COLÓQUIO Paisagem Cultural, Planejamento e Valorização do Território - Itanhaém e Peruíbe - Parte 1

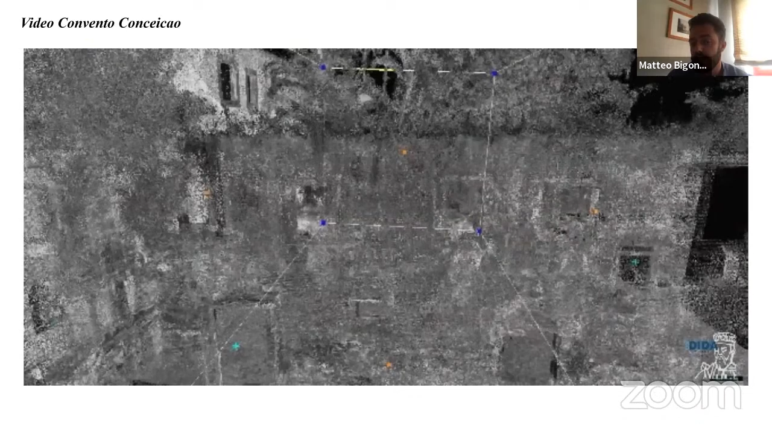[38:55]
in maniera piuttosto rapida facciamo conto che
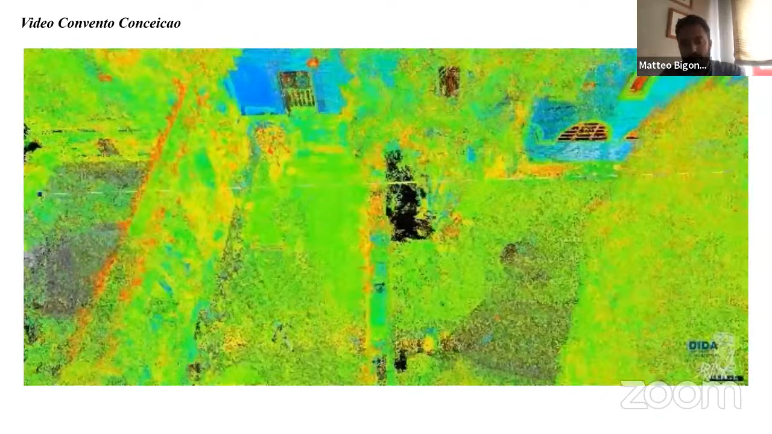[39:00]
stiamo vedendo i risultati di alcune acquisizioni del 2017 e del 2018 per
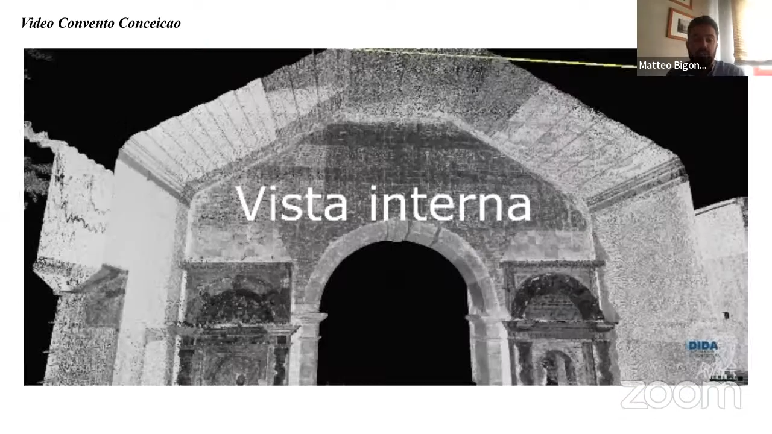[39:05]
rilevare sia la chiesa in alto di Tania e anche di Nostra Signora di Concessaro sia di Sant'Anna
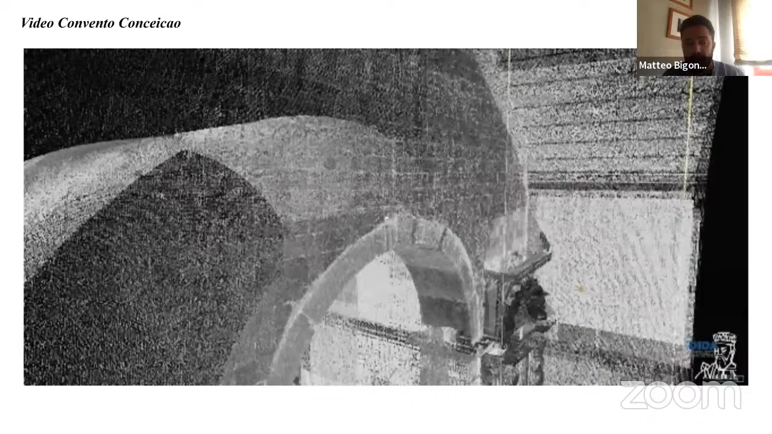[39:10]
è voluto un giorno per ogni edificio Un'altra vantaggio
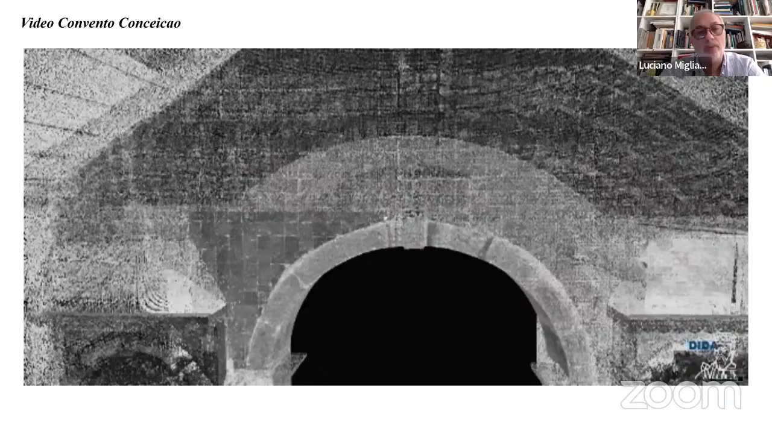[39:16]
di questa tecnologia è la velocità con che è possibile realizzare
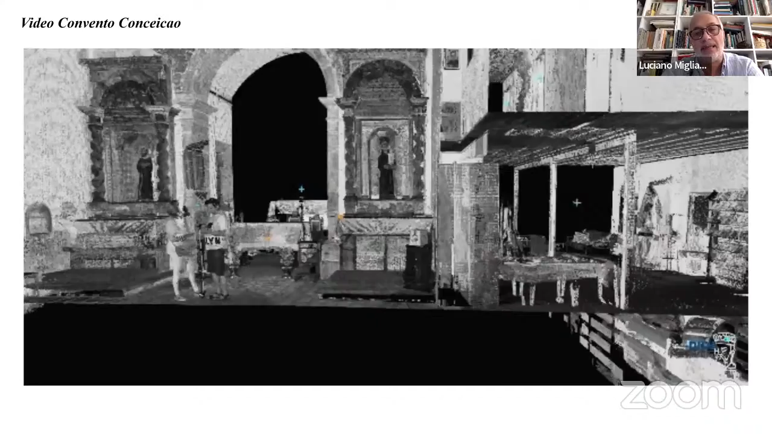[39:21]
questi levantamenti immagini che tutte queste immagini che
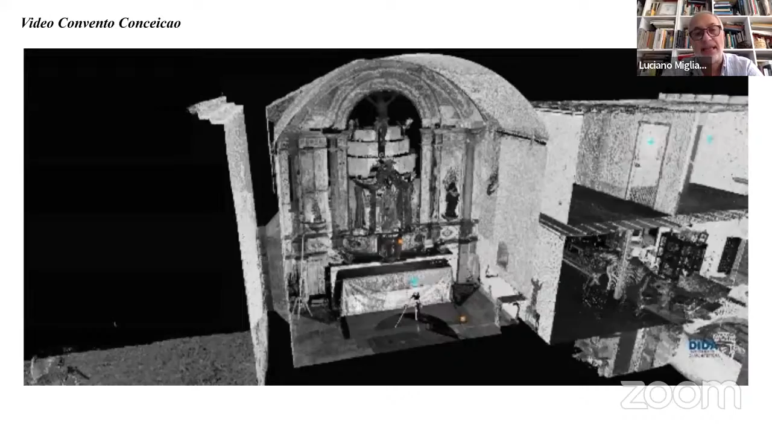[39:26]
stiamo vedendo fossero realizzate durante appena una parte di lavoro
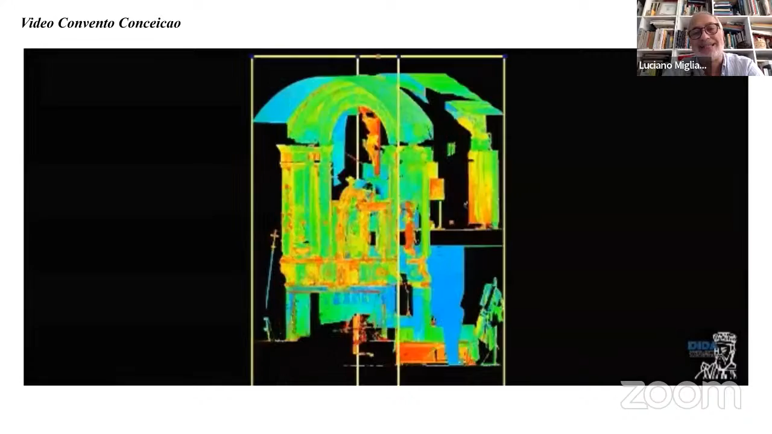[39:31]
ovviamente più tempo richiederà dopo l'elaborazione in post produzione e naturalmente di noi è preciso elaborare le immagini e questo
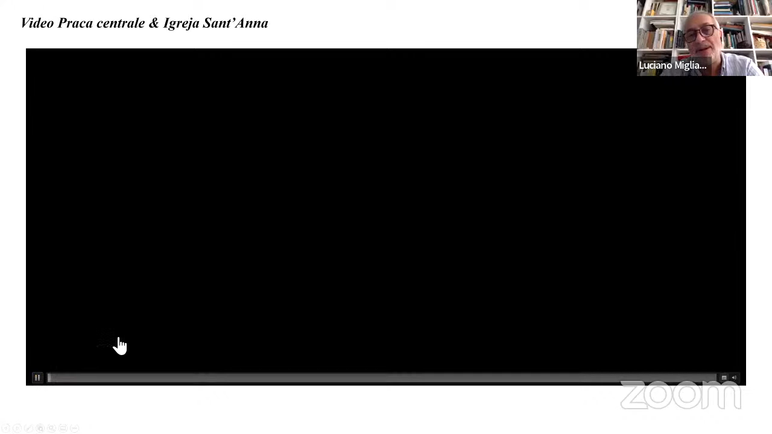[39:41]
requer ma tempo Per quanto riguarda il complesso di Sant'Anna che è stato realizzato
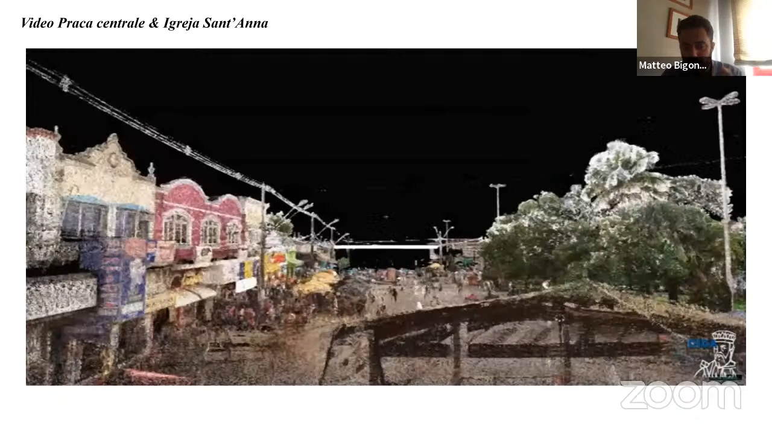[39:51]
invece nel 2018 e quindi anche tutta la piazza centrale della città di Tania En vediamo invece dei colori molto più simili alla realtà perché questo strumento in particolare aveva una camera integrata
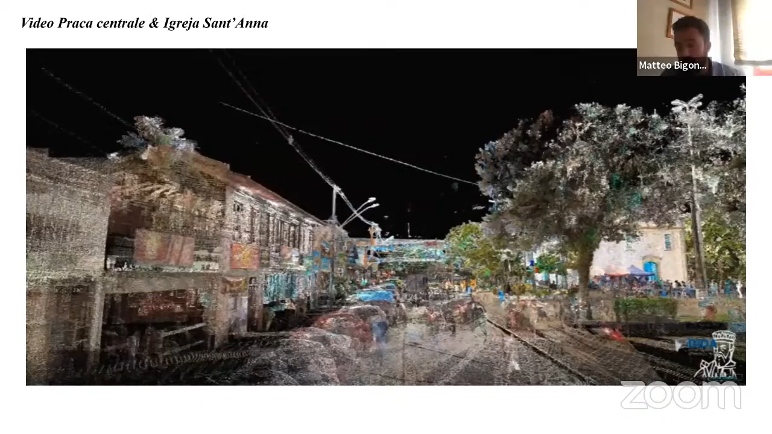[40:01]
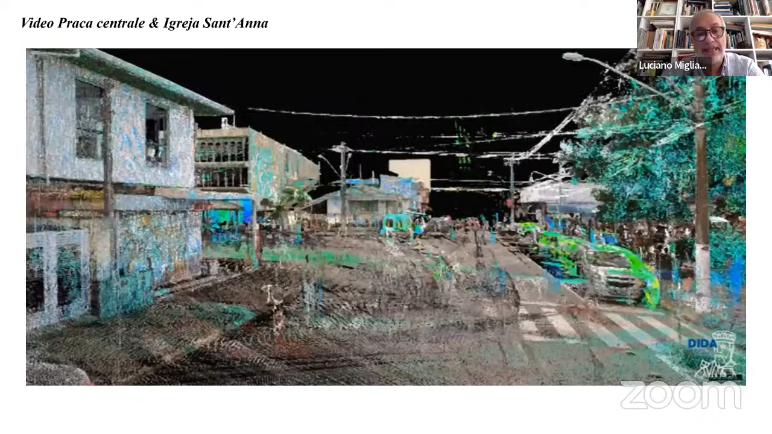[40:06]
Nesse caso da do levantamento della igreja di Sant'Anna e della prazza centrale di Tania
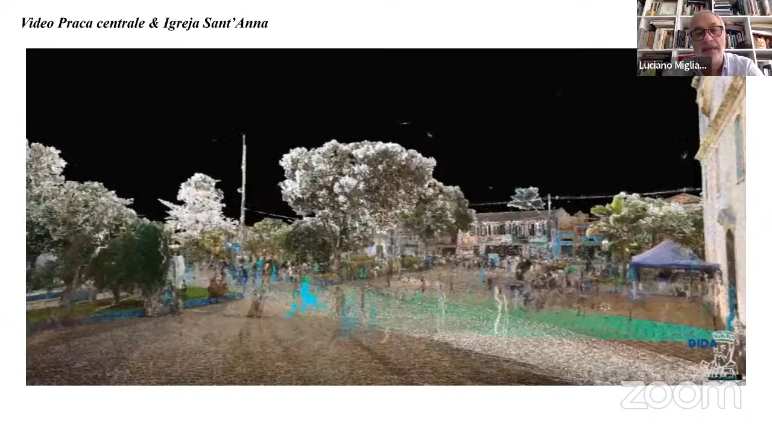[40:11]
noi vemos immagini con cores più próximas da realità perché
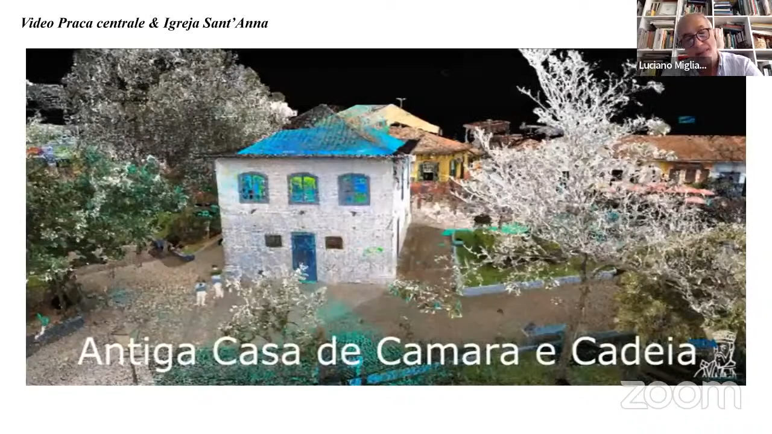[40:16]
questo è un nuovo strumento che
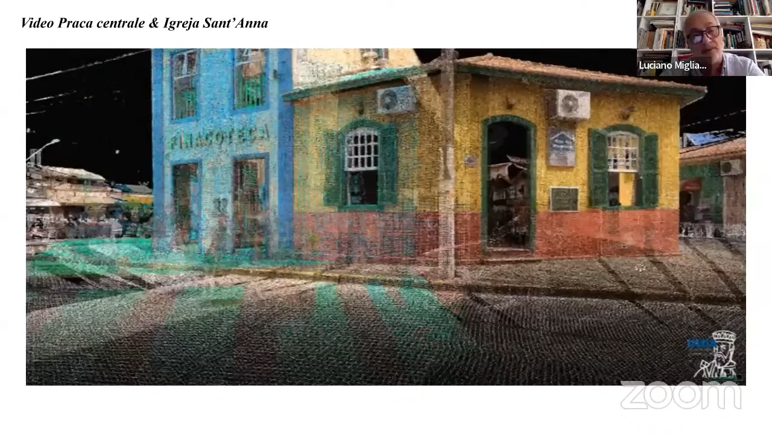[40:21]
possui una camera digital
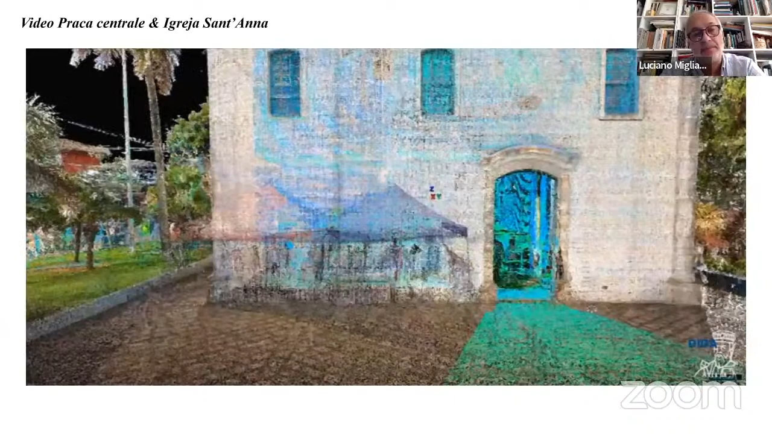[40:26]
i due
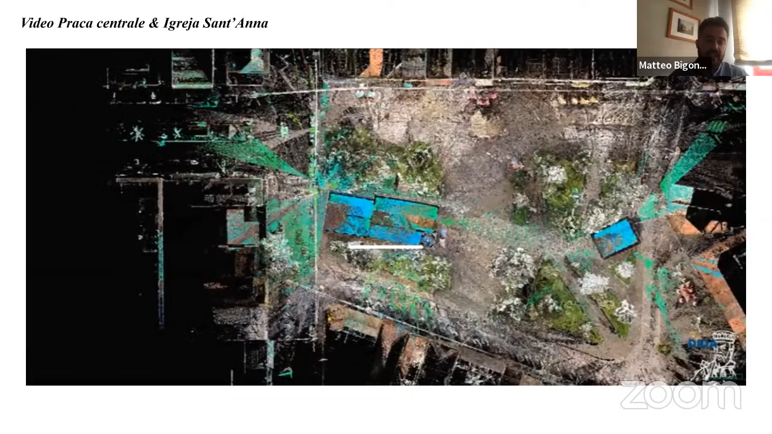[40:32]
rilievi sono stati realizzati in anni diversi ma i modelli sono stati unificati in un unico database
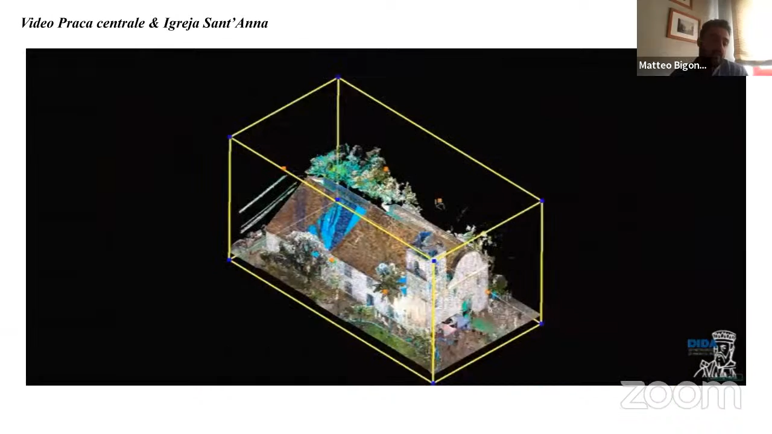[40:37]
questo perché mano mano che si va avanti con i rilievi è possibile aggiungere informazioni
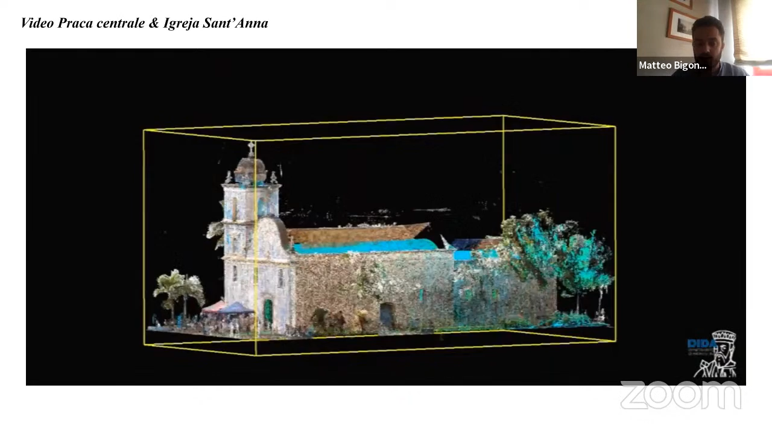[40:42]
os due levantamentos furono realizzati in due anni diversi
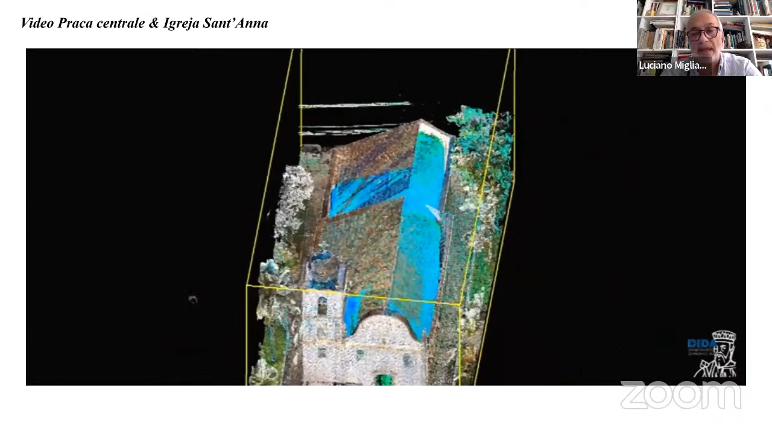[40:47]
ma poi unificati quindi è possibile cada
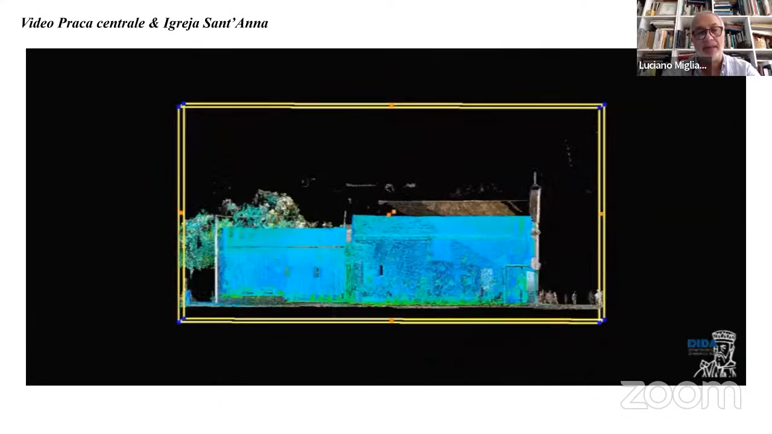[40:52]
anno acrescentare informazioni e levantamentos da mesma area
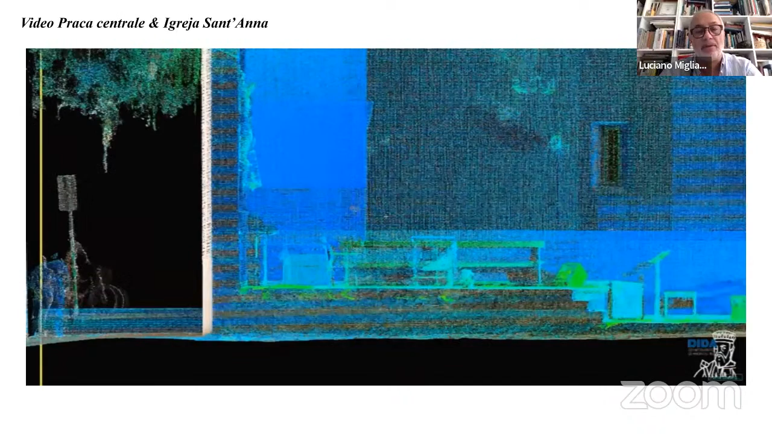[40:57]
vediamo in questo momento qualche elaborazione
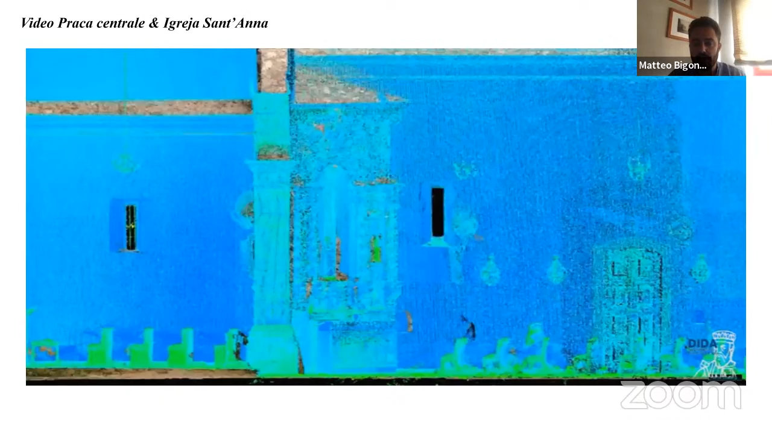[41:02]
sulle sezioni della chiesa di sant' anna da cui sono stati elaborati i disegni due di e si